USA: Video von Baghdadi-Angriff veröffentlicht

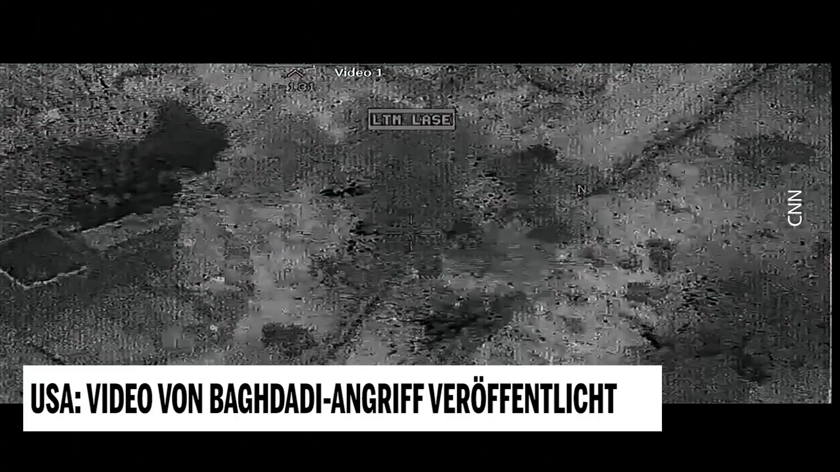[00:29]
Während des Einsatzes zu sehen ist zuerst eine Aufnahme,
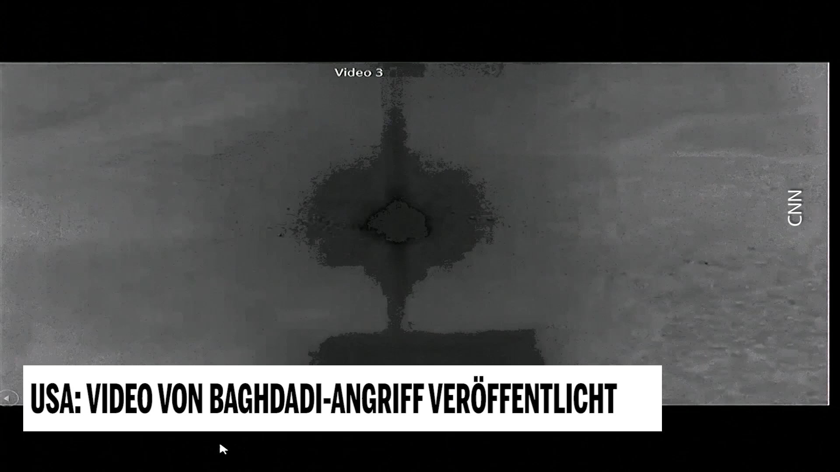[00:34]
wo eine Gruppe feindlicher Kämpfer zu sehen ist, die von Bomben getötet wird. Dann in einer nächsten Szene sind die US-Kommandos zu sehen,
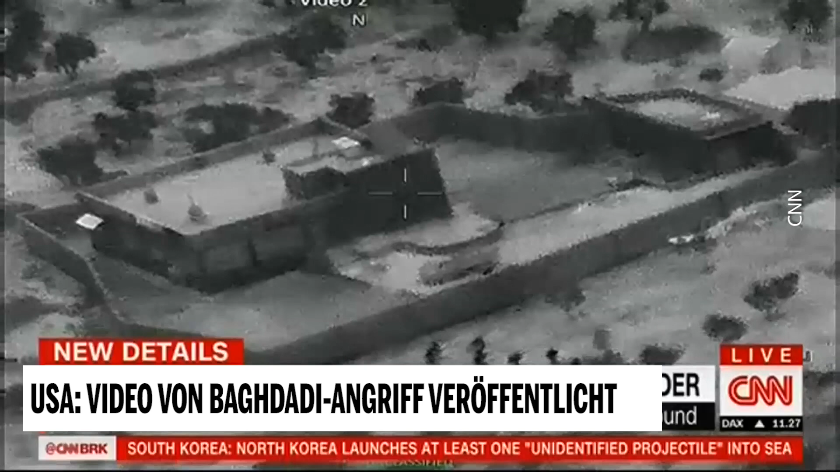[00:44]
wie sie sich dem Versteck in Syrien nähern.
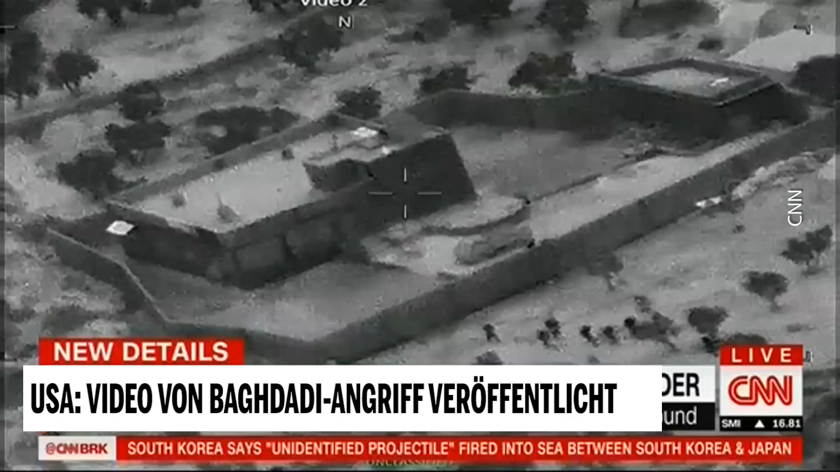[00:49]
Sie laufen zu einer Mauer, die später dann gesprengt wird. Das allerdings sieht man nicht.
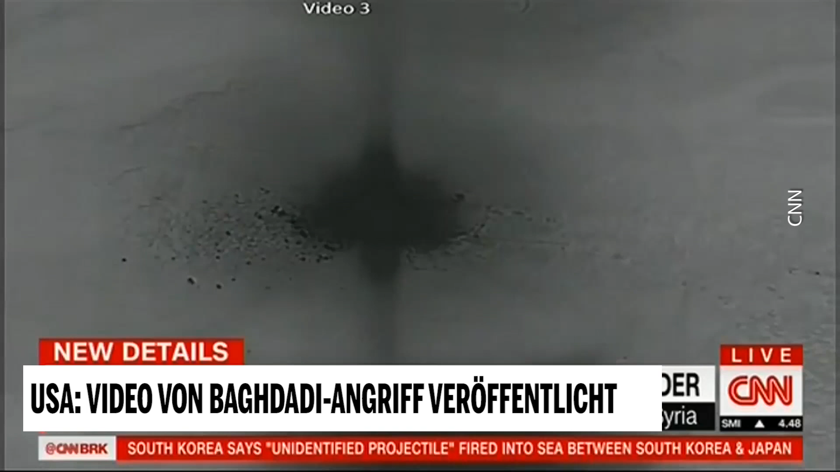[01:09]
Am Ende bleibt nur mehr eine Trümmerhalde, eine flache.